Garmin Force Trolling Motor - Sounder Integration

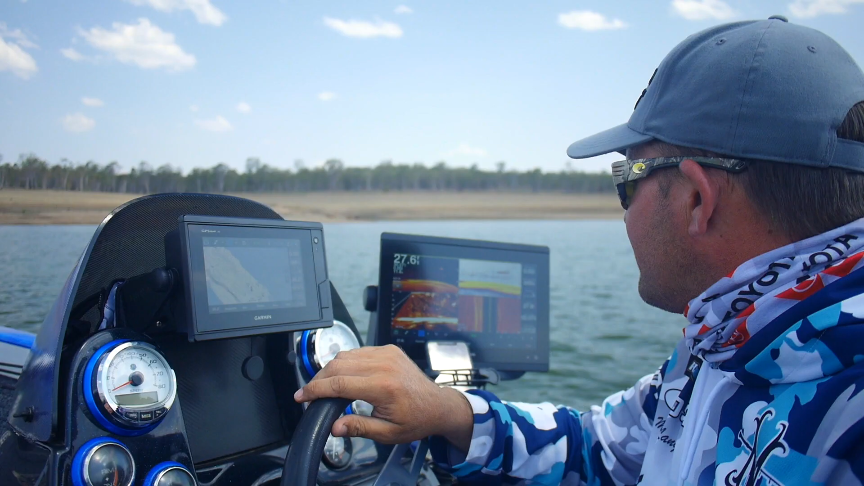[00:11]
so we've moved to open water now and I just want to show you the functionality of having a Garmin sounder set up used with the Garmin force trolling motor now the way I've got this set up is I've got a 7 here at the console and I've also got a 12 the 12 is mainly used for sounding you can see I've got a live scope side view clear view and traditional sonar I use my 7 for my mapping so I can do my contour mapping
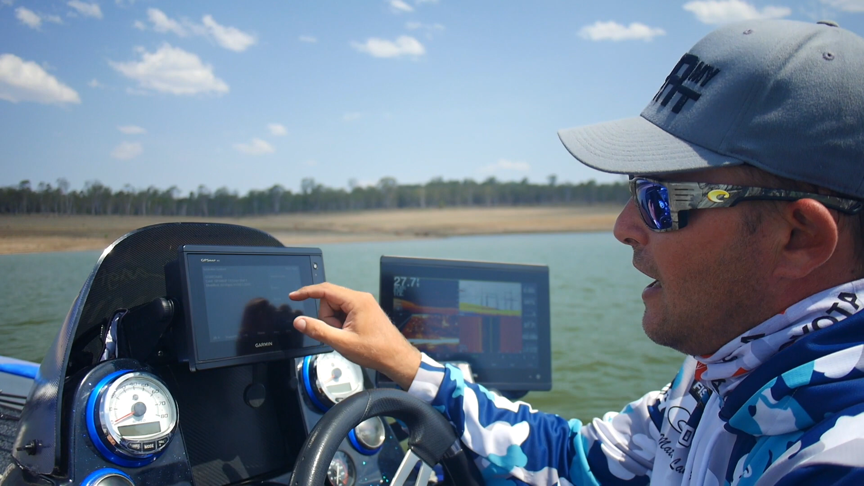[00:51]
and I'll show you how I quickly do that if I want to go and record my contours in the lake all I do is hit menu you got quick draw contours and as simple as hitting start recording so I'm actually recording the contours in the dam in this particular spot I've got a few little GPS marks that I've put in where I found fish previously now over on here on my my sounder screen so I've got a GPS map it's an 84 series what I've actually done is I've set this up all my sounders are connected wirelessly to my Garmin force trolling motor and what I've actually got is
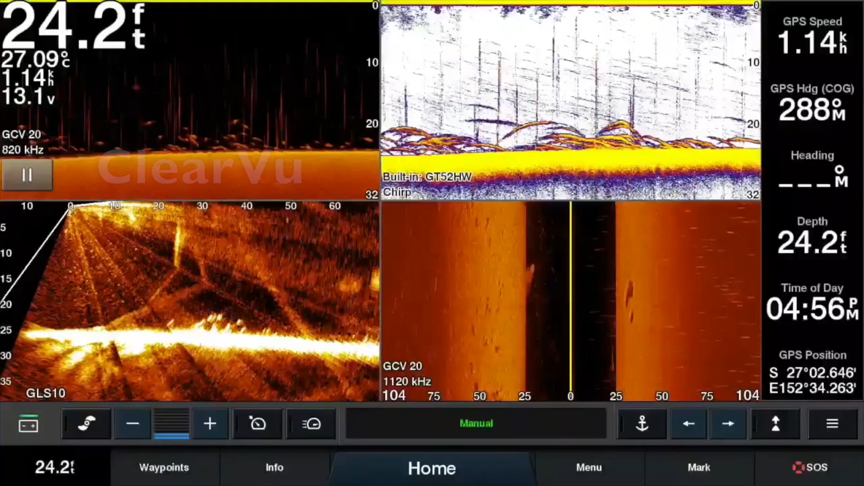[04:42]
On screen: depth 24.2 ft, water 27.09°C
of sounding equipment you've got your Garmin live scope which you can see here at the moment you can see some fish swimming through here you've got some bait there's fish underneath the boat you've got your clear view sonar this one here you've got your traditional sonar plus your side imaging there's just so many different options with Garmin
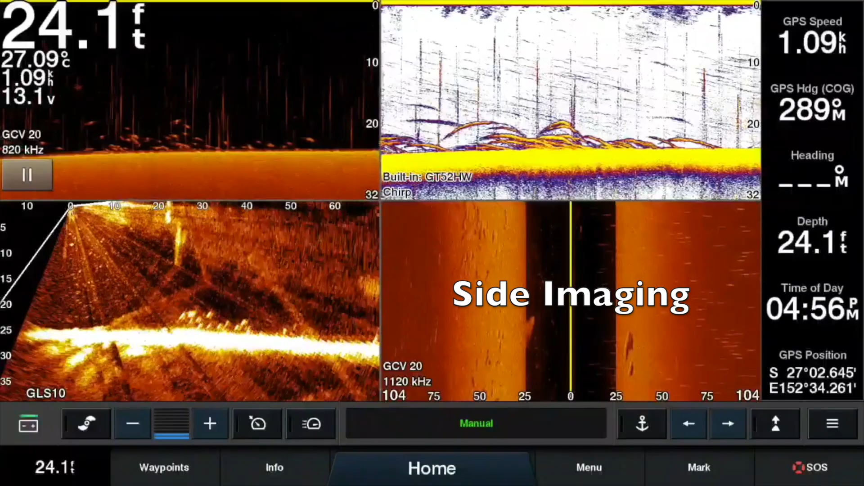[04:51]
On screen: depth 24.1 ft, water 27.09°C
nowadays it's absolutely amazing and paired with the Garmin force trolling motor it's definitely lethal so check it out if you've got any questions let me know send me a message and there you go the Garmin force trolling motor and how I use it